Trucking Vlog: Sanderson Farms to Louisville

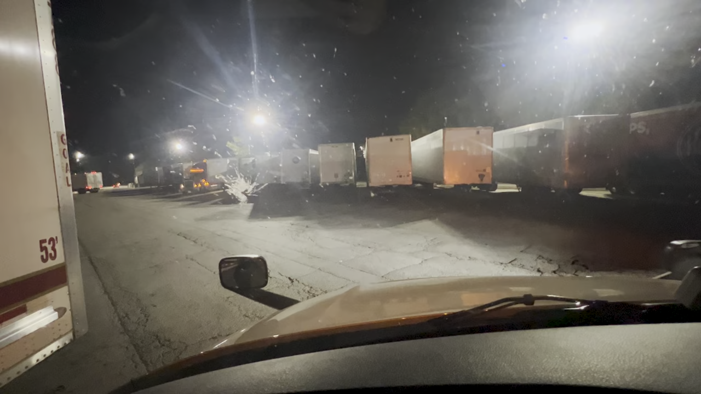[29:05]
4.15 when I got here. Checked in the guard shack, and... He said that they're still... Getting started for the day, it sounds like. So... Told me, find a spot. And normally they have a staging area to the left of me here. But, that was completely full. So he said, just go around this way... And find a spot.
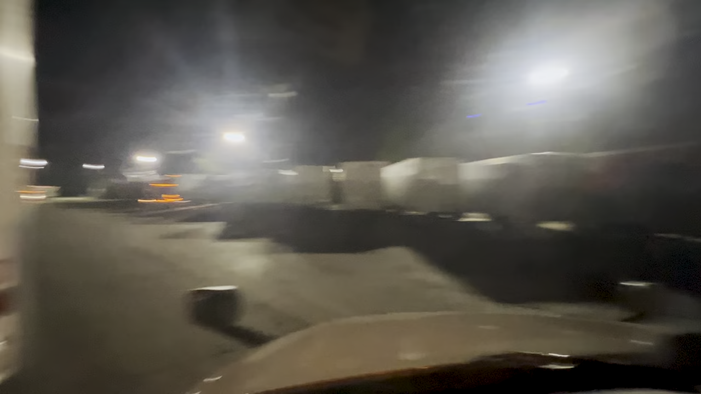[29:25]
Which, luckily I did. Uh... Yard Dog actually pulled out a trailer from this spot. As I was turning around in the back, so... That was nice. Um... But... Now it's a waiting game. Successfully got into the door.